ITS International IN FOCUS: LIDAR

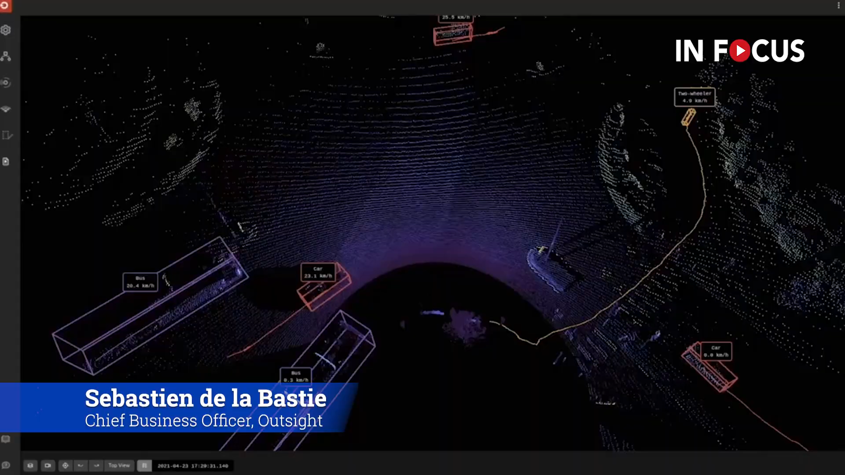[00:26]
In short, LiDAR technology is definitely the relevant technology for the ITS industry.
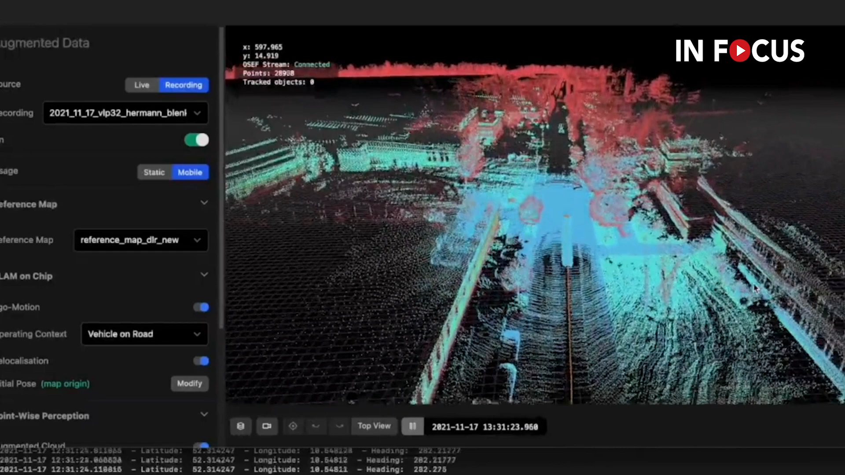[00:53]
Because it delivers a centimeter-precise information. It's an active sensor.
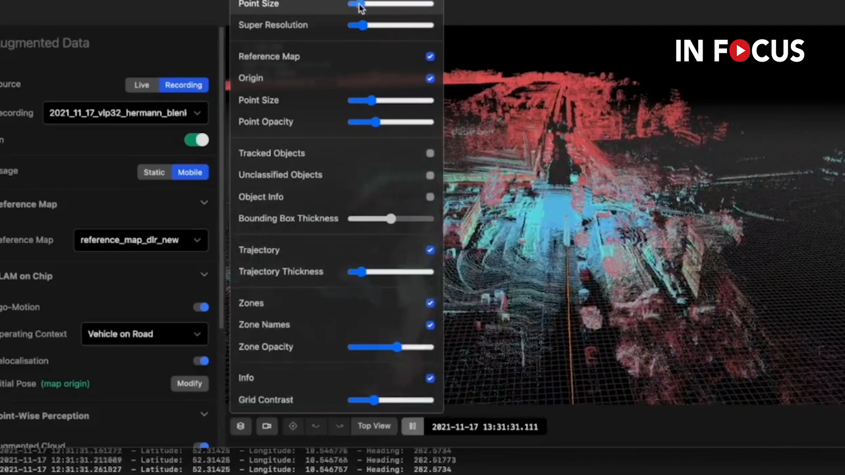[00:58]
That means that it provides its own light, which enables to deliver the right information,
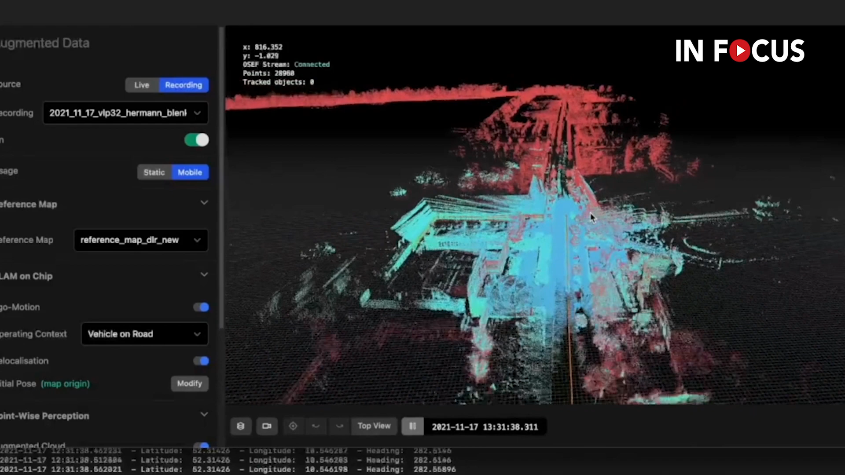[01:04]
whatever the light condition, whatever the weather. There is no shadow.
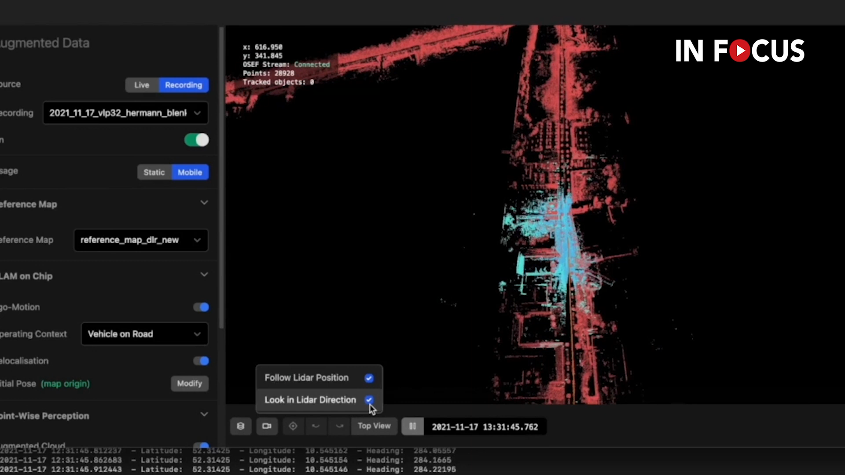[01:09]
It works at night just as it works during the day.
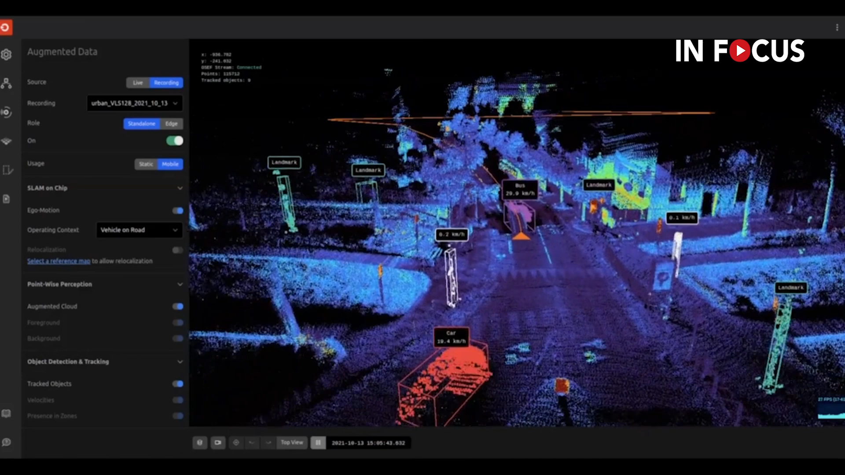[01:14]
Then, thanks to the 3D information provided by LiDAR, it's possible to avoid obstruction.
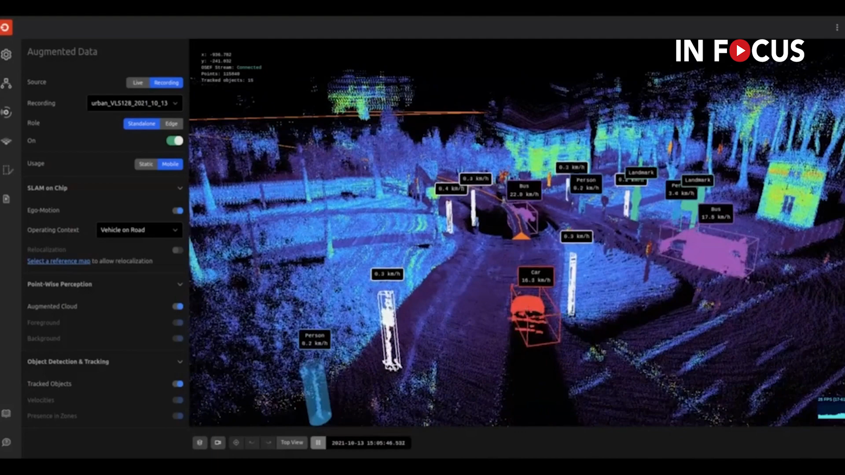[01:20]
An object which will be hidden by a sensor can be visible by another sensor. Then,
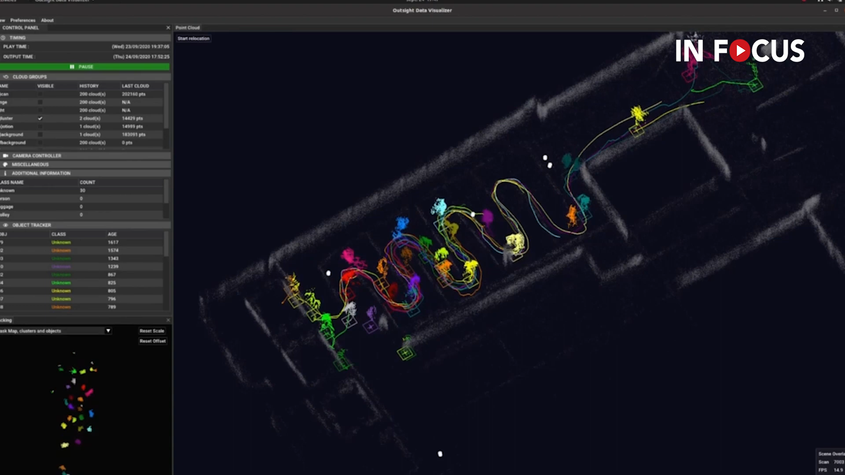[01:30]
it also delivers a completely private information because the LiDAR sees the shape and the movement,
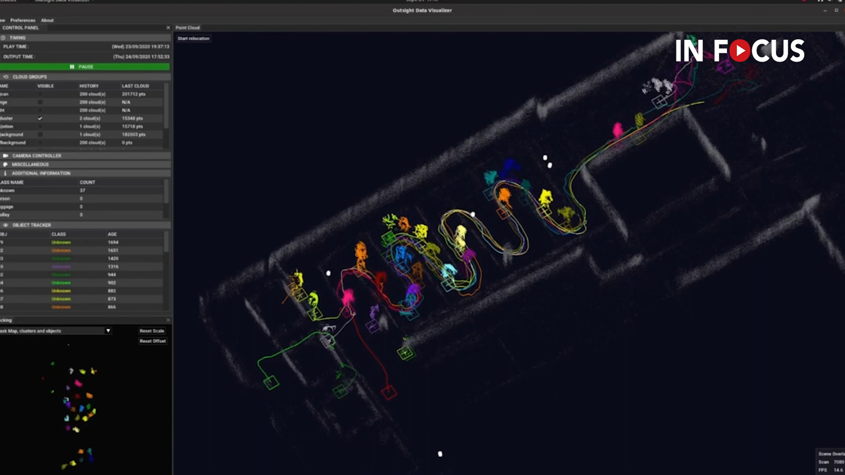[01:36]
but doesn't see the face or the car plates.
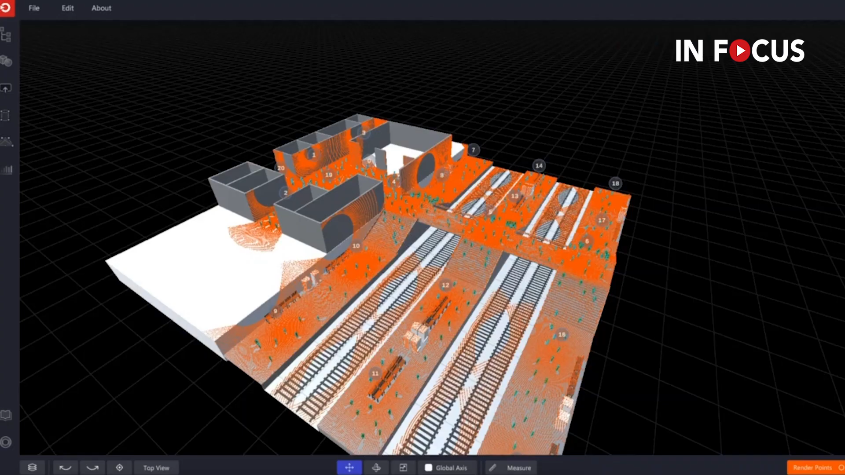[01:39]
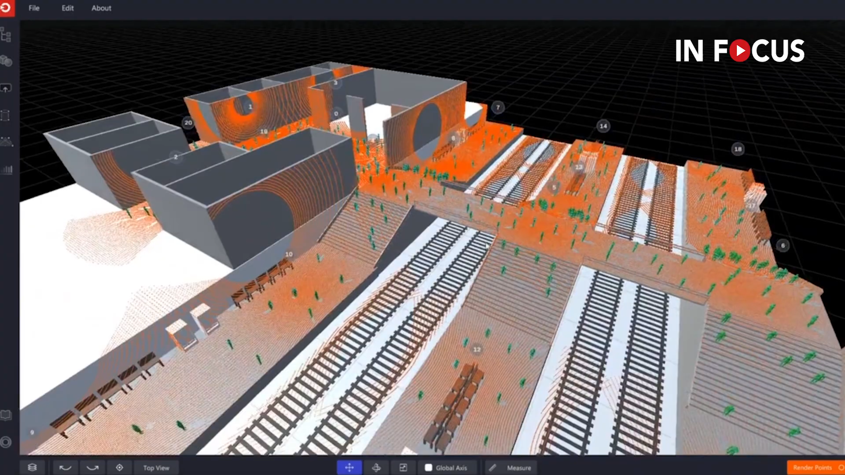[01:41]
And finally, it recently became a cost-effective sensor,
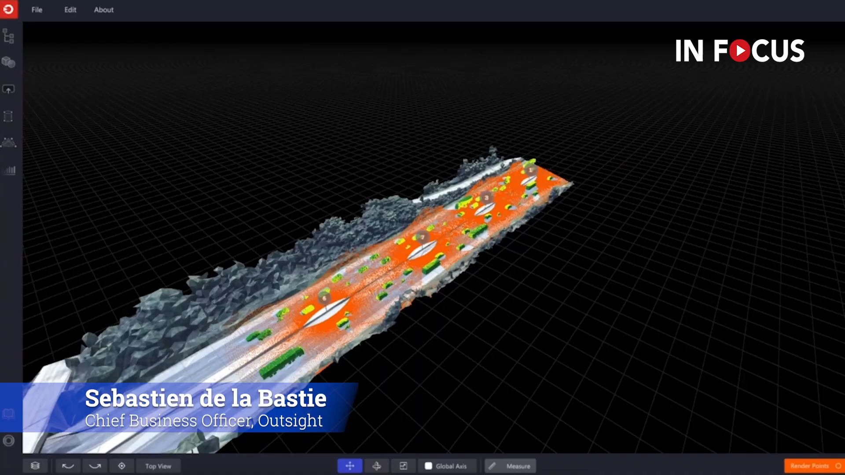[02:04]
it is not required to use one system for each lane.
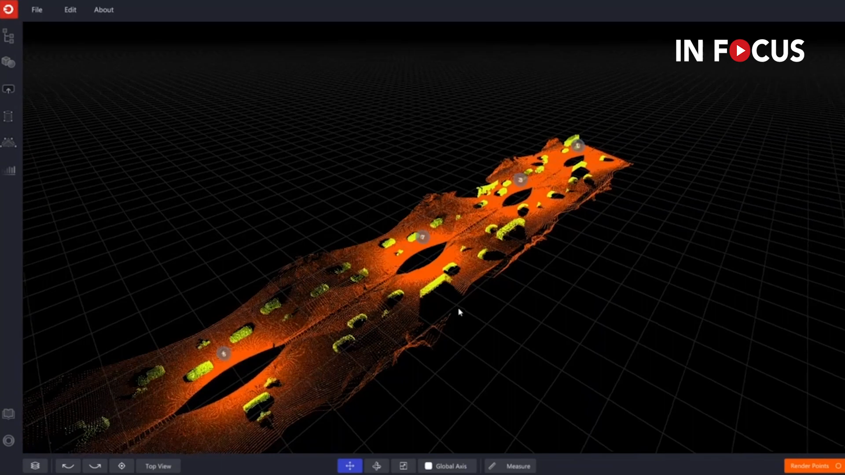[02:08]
A single LiDAR can observe different objects across multiple lanes
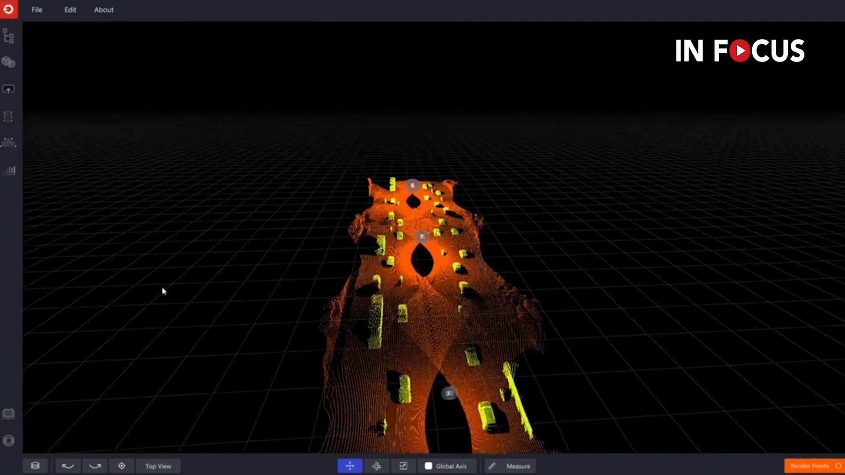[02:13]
without confusing the information coming from different objects.
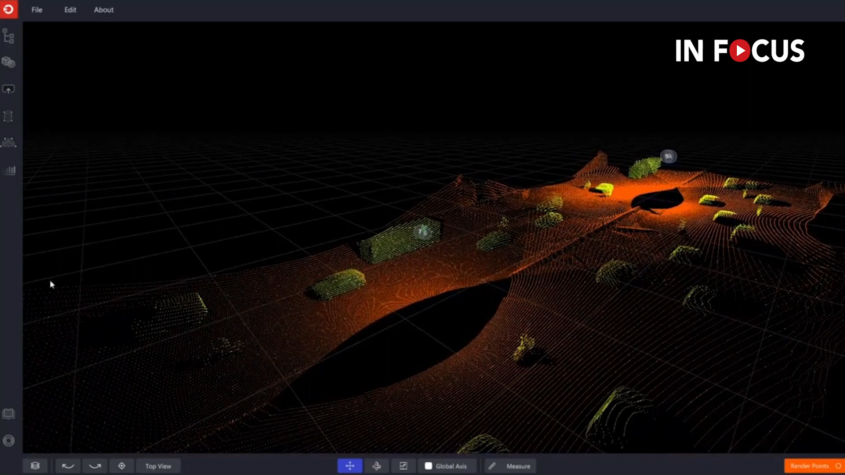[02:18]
Furthermore, the precision, the accuracy of the perception is not related to the size of the object,
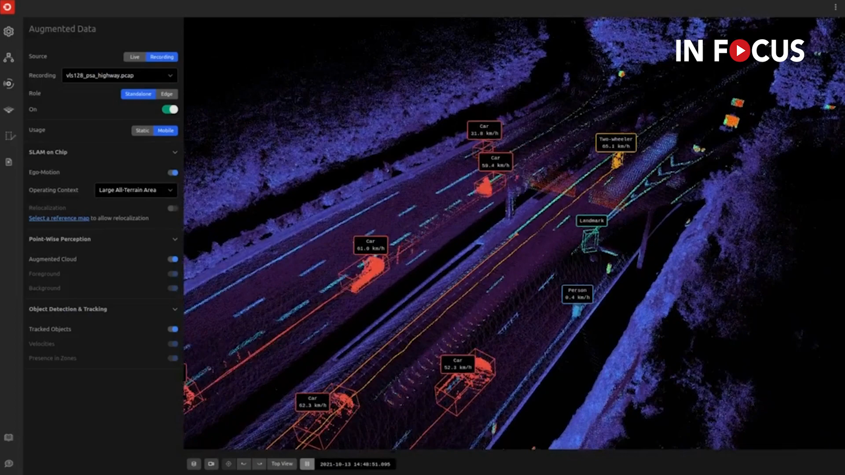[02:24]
nor to the distance between the object and the sensor, because the LiDAR has a direct information about the distance and the size of object.
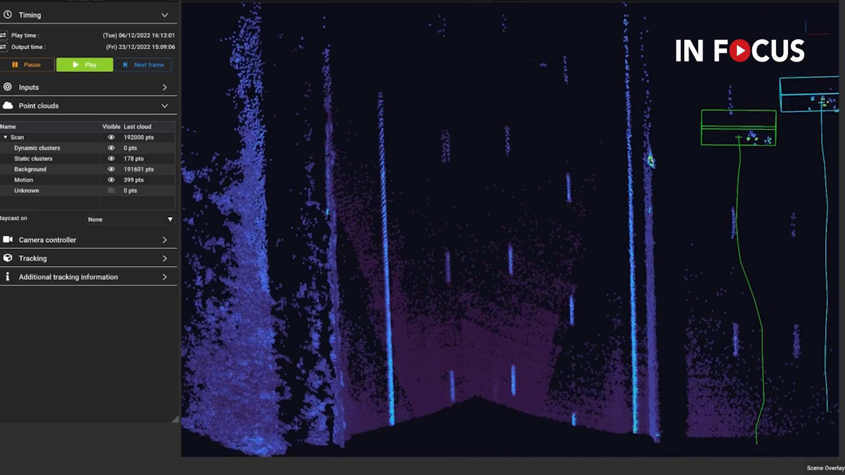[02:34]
So that makes it very effective for toiling systems.